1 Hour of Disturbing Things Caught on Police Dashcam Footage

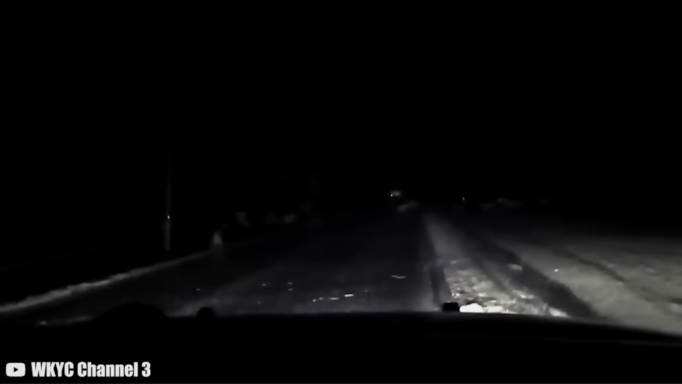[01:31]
This dashcam footage takes us to the heart of Harlan, Indiana, where a relentless tornado wreaked havoc and destruction. Brace yourselves as we recount the incredible scenes captured by a vigilant police officer's dashcam in a stunning display of nature's might. A police officer's dashcam captured the terrifying sight of a tornado as it swept through Harlan, Indiana. The sky darkened, and chaos unfolded as the tornado left a path of destruction in its wake. Winds howled and debris flew. The police officer's dashcam recorded every heart-stopping moment of the tornado's path of destruction.
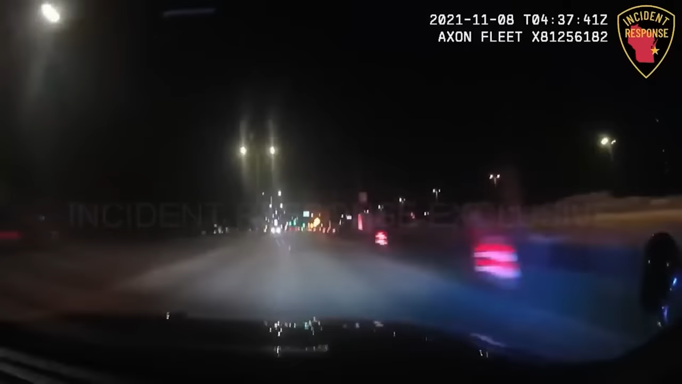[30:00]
The chase finally came to a halt on Port Washington Road in Glendale, Wisconsin. The suspect's reckless actions led to a crash, but that's not where this story ends.
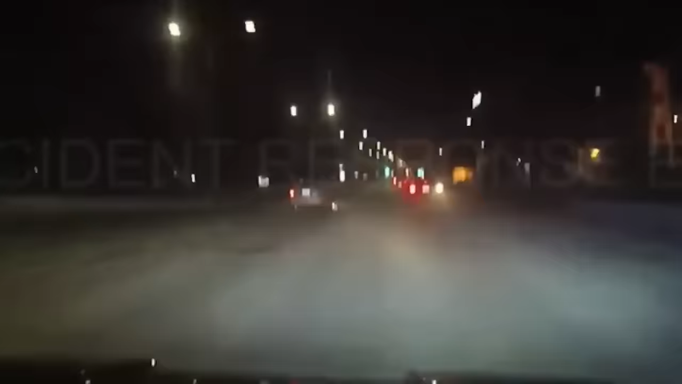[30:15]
Despite the chaos, the child was safely reunited with their family, and no one was injured.
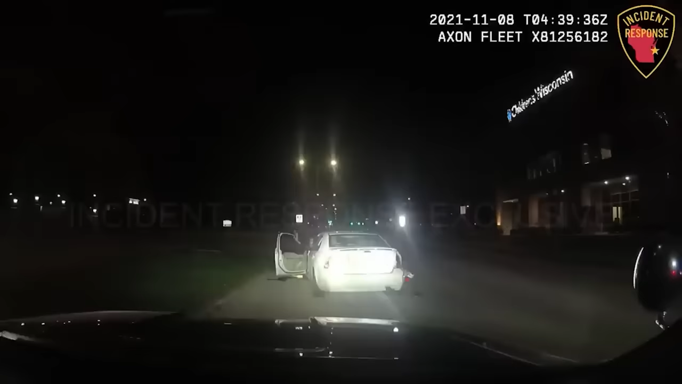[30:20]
All right, step up, face away from the sound of my voice! Step up, face away from the sound of my voice! It's baffling to think about the audacity it takes for someone to flee from the authorities, especially when they've committed such a grave crime as child abduction. The suspect was arrested, and most importantly, the child at the center of it all was safely reunited with their family.
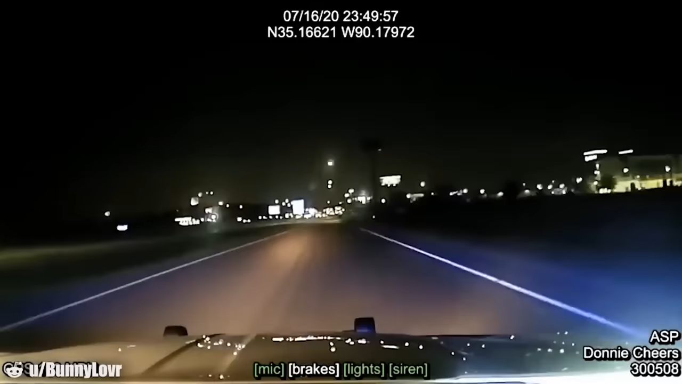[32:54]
The pursuit continued until Trooper Cheers lost sight of the fleeing vehicle on the east side of 7th Street. He made the difficult decision to terminate the pursuit, considering the safety of all involved.
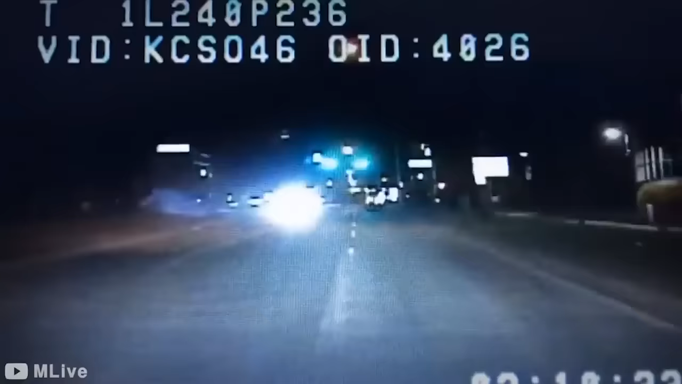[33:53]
Clear out, dispatch rescue. She's in 105 16 County. Just 2 minutes into the pursuit, the officer arrives at the scene of a horrific crash involving the suspect's heavily damaged car.
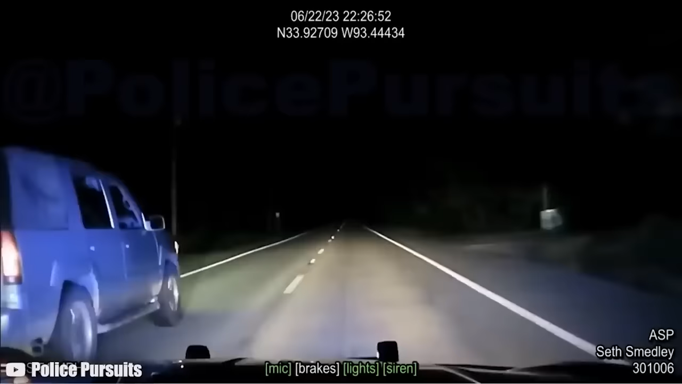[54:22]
and an unexpected twist as a GMC Denali trying to outrun the Arkansas State Police. As the chase heated up, the Denali driver began weaving through traffic, making daring left-of-center moves, speeding, and slamming the brakes, all in a bid to elude the relentless Arkansas State Police. In a moment of intense action, the trooper executed a tactical vehicle intervention maneuver, causing the Denali to swerve off the road.
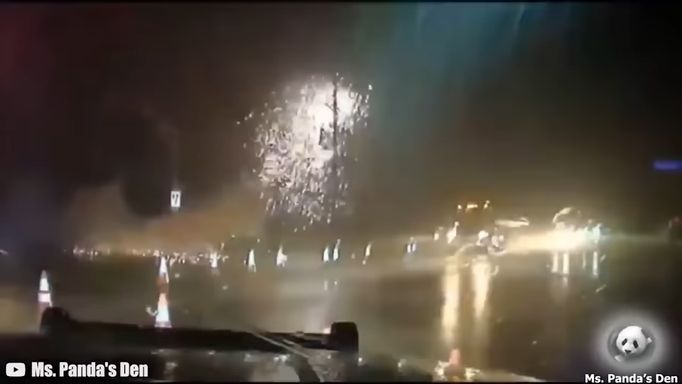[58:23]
The weather was relentless, with rain, wind, lightning, and thunder creating a spectacle in the skies. The elements were at full force, causing transformers to explode and electrical wires to drop.